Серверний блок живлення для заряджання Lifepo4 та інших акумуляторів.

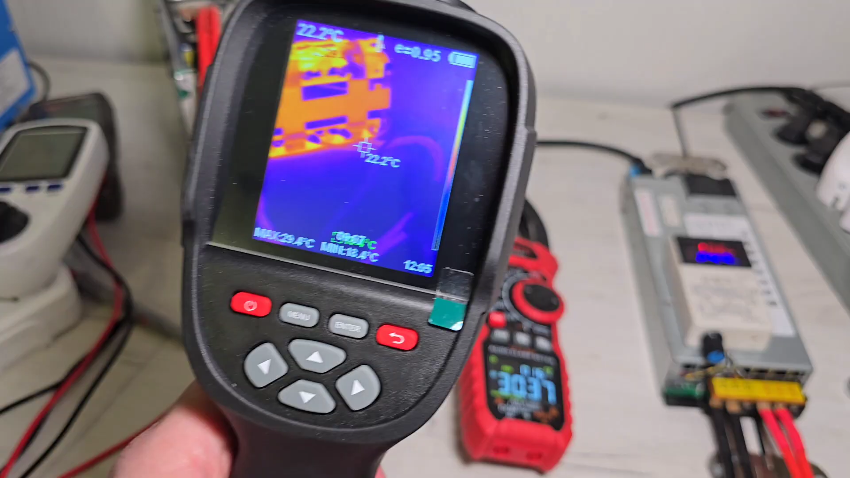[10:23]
On screen: spot 22.2°C
Подивимося. Давайте акумулятор заодно. 30 градусів Цельсія.
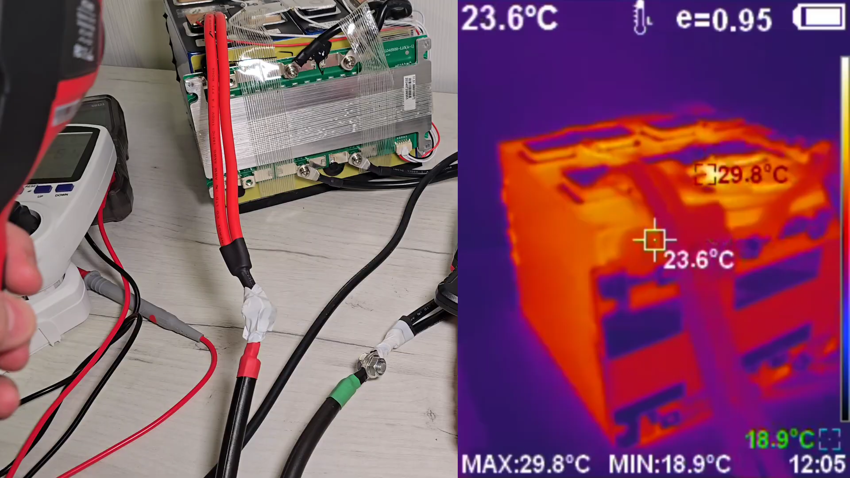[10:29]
On screen: spot 23.6°C, max 29.8°C, min 18.9°C
Інші не спів остигнути з того часу, як був розряд. Так, блок живлення. Бачимо, є нагрів до 30 градусів.
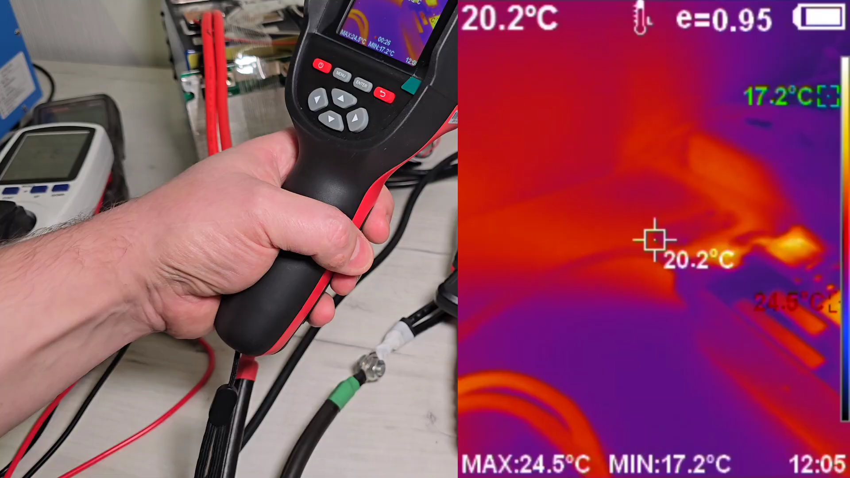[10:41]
On screen: spot 20.2°C, max 24.5°C, min 17.2°C
Тепле повітря з нього виходить. Але, в принципі, в кімнаті трохи прохолодно.
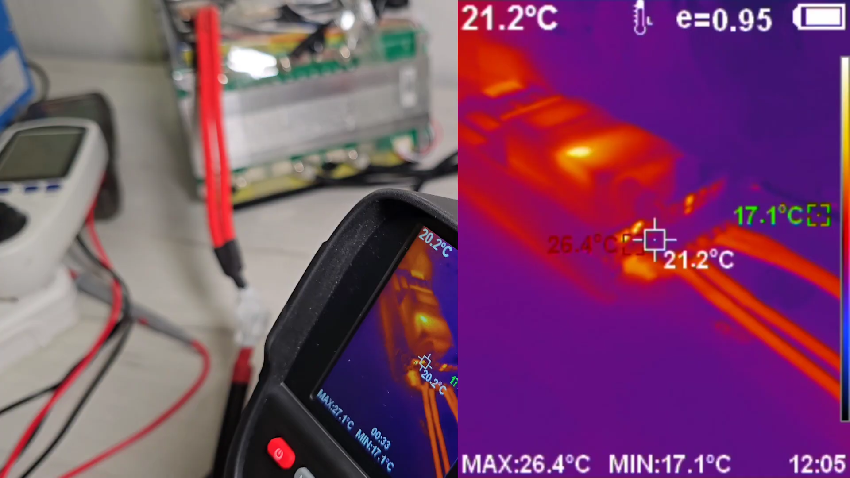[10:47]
On screen: min 17.1°C
17 градусів, бачимо. Але, якщо так дивитися по компонентам, середині блоку живлення, там 36 градусів. Я розбирати його не буду, тому що це неможливо поміряти. Вентилятор має працювати, охолоджувати. Сильно не нагрівається. Ніпровода, в принципі, до 25 градусів. 30 ампер без питань.
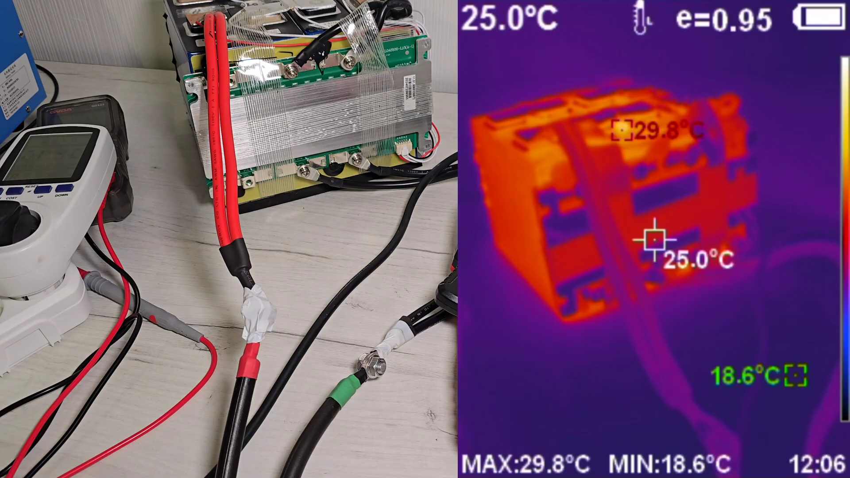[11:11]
On screen: spot 25.0°C, max 29.8°C, min 18.6°C
Світла досі немає. Підключив до гібридного інвертора. Даю більший струм.
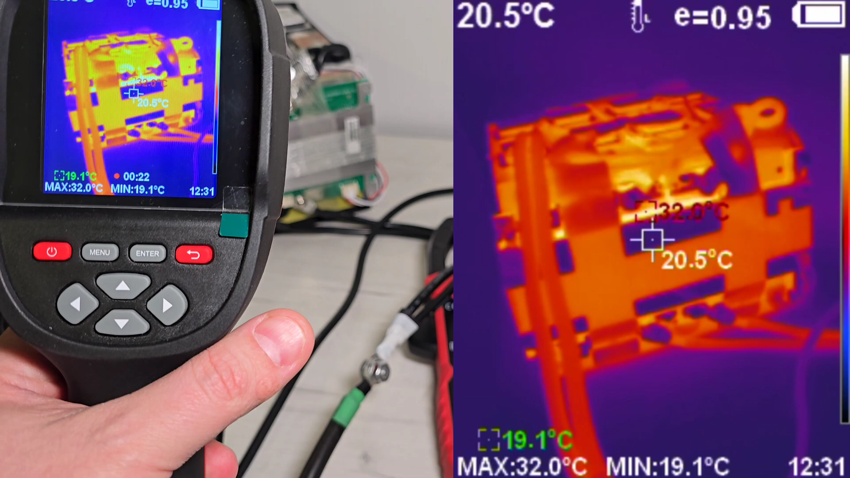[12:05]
On screen: spot 20.5°C, max 32.0°C, min 19.1°C
Нормально. 32 градуси. Сильно не нагрівається. Так, блок вживлення.
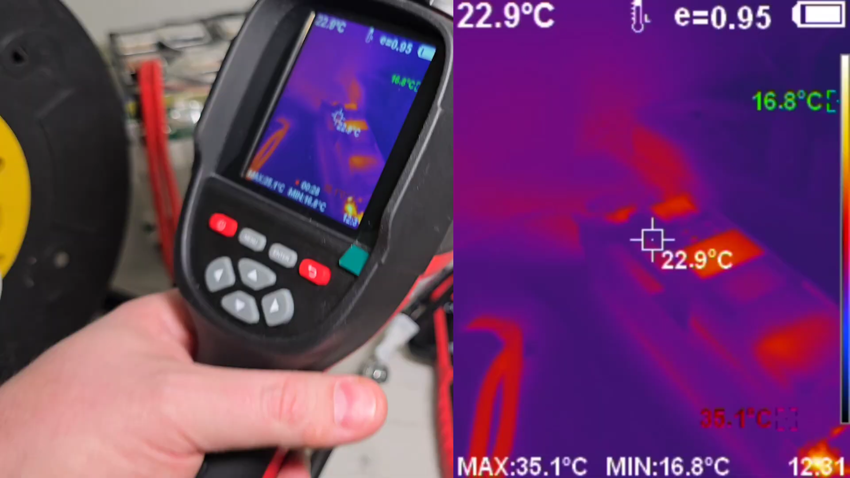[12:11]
On screen: spot 22.9°C, max 35.1°C, min 16.8°C
Позаду так само є нагрів. Самі елементи 47 градусів. До 50 всередині нагрівається.
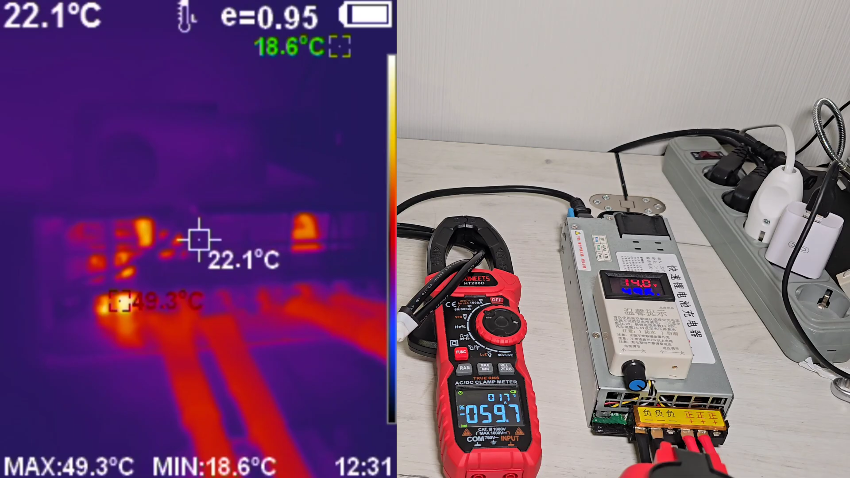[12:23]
On screen: spot 22.1°C, max 49.3°C, min 18.6°C
Що? Загалом нормально. Провода трошки нагрілася.
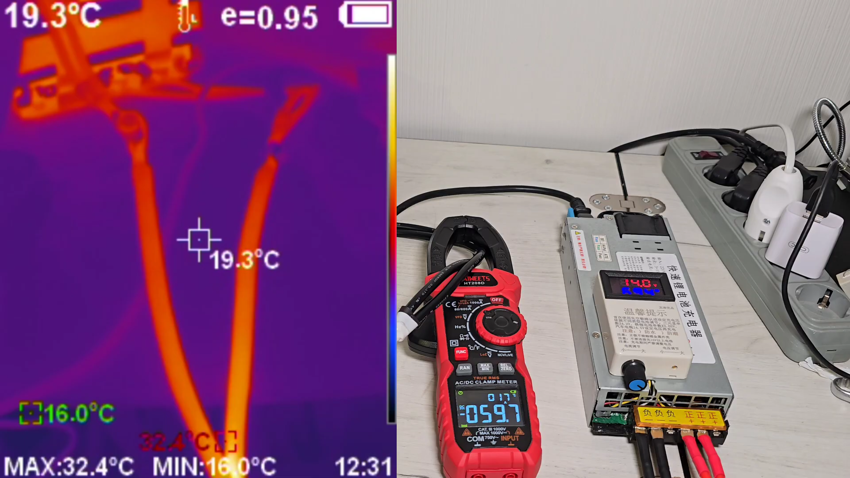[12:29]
On screen: max 32.4°C, min 16.0°C
Але не критично. 32 градуси. Все добре.